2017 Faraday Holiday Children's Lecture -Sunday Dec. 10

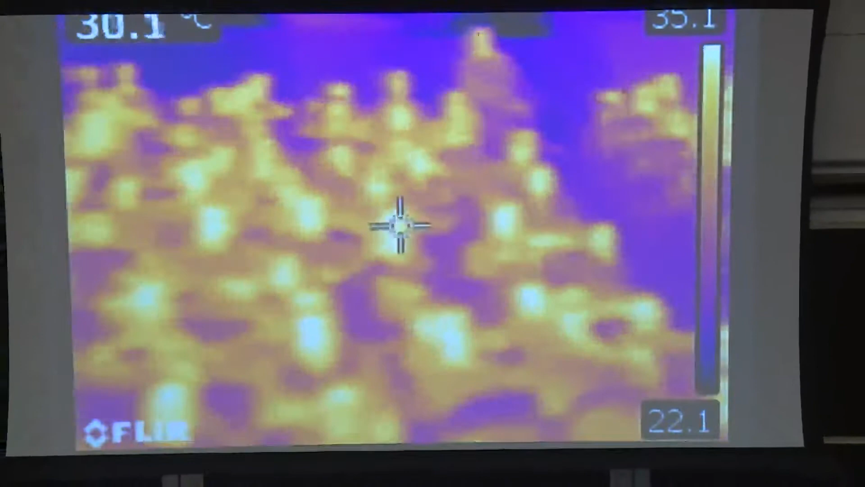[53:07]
On screen: spot 30.1°C
we were showing everybody what you all look like in infrared, and you can see yourself up here right now. And look at that.
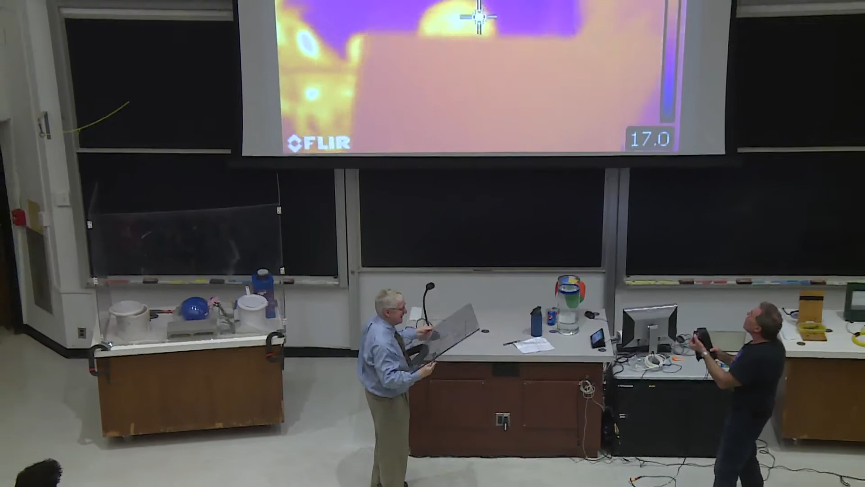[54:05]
we note that we can't really see Mark through that sign with infrared light.